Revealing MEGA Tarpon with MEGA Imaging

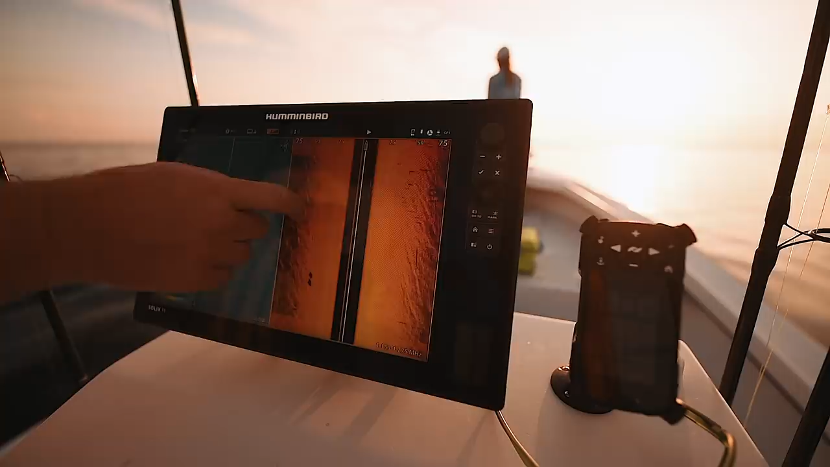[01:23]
Before we had the Mega, it would show you the fish.
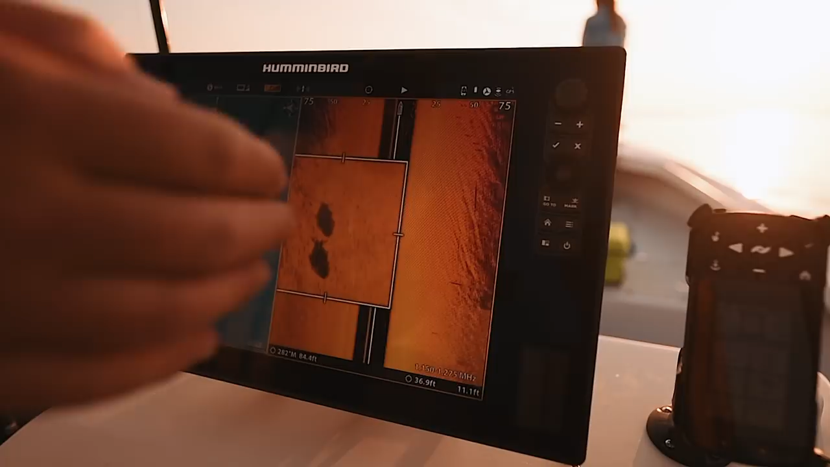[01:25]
Now you can actually tell which way they're facing, which is a big deal.
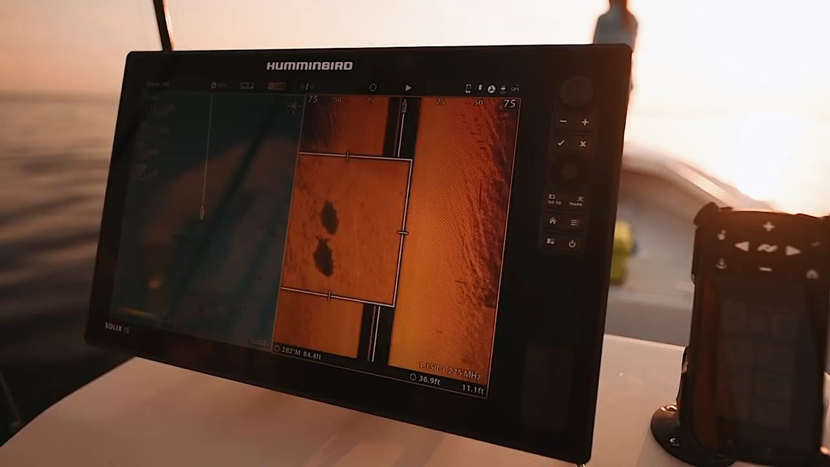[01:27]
Knowing which way they're moving, that's what it's all about.
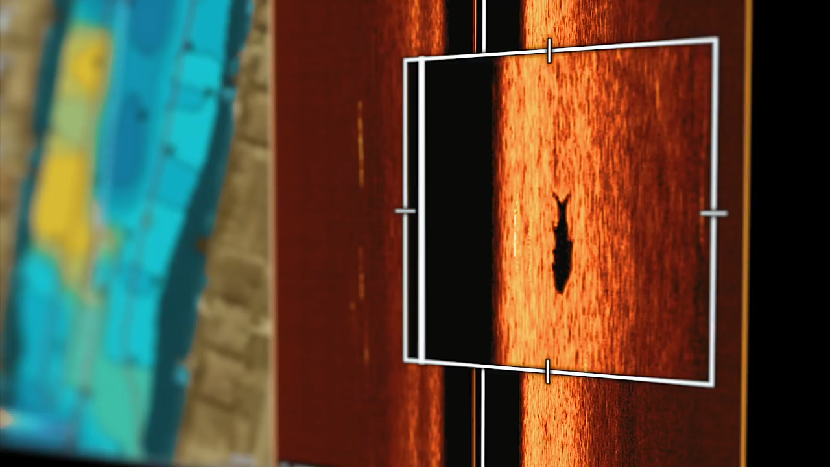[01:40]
Obviously, the tarpon's a perfect fish for it.
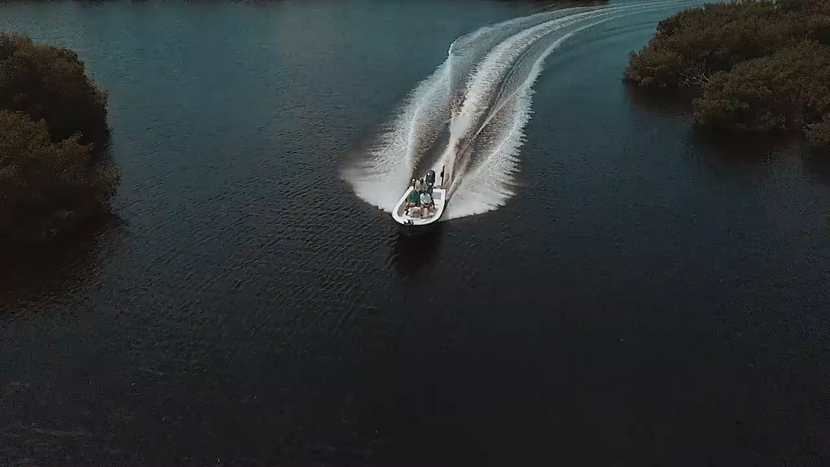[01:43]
A lot of the places we fish, we've got snook, cobia,
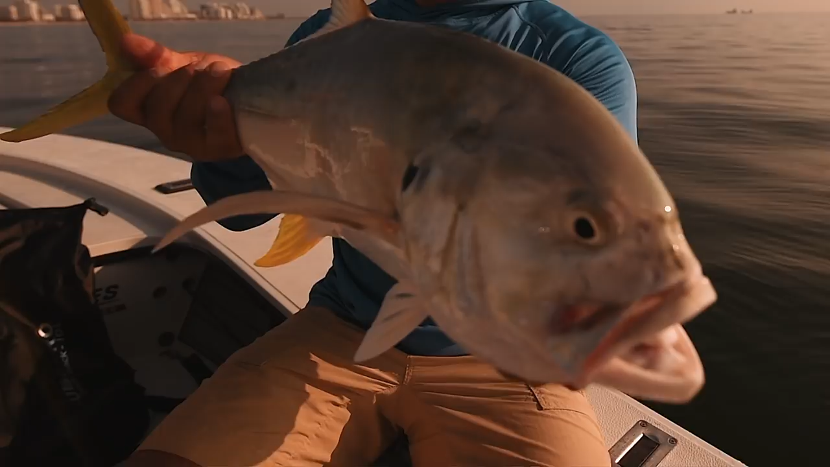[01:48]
we've got jacks, and to know if the marks you're seeing on a machine are actually tarpon, incredible.
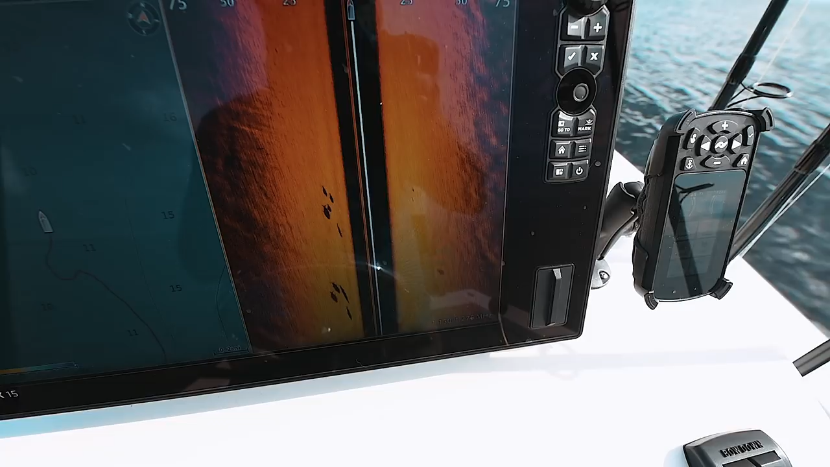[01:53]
A lot of places I've caught fish for years, what the AutoChart Live has done,
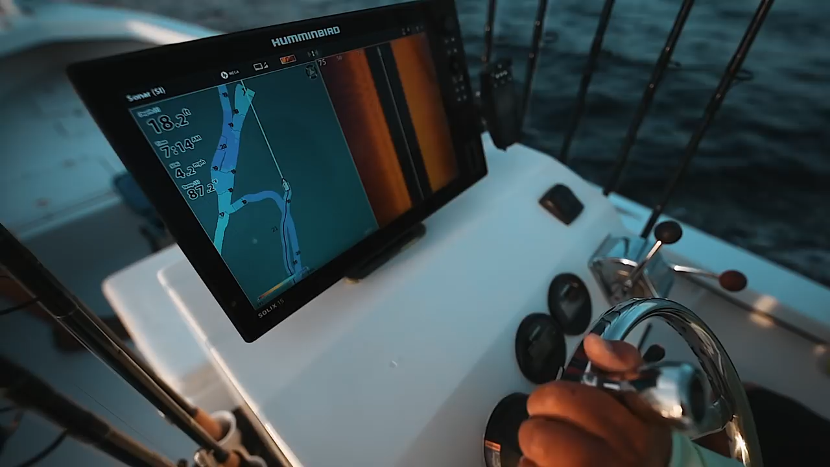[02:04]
for me, it actually shows me why.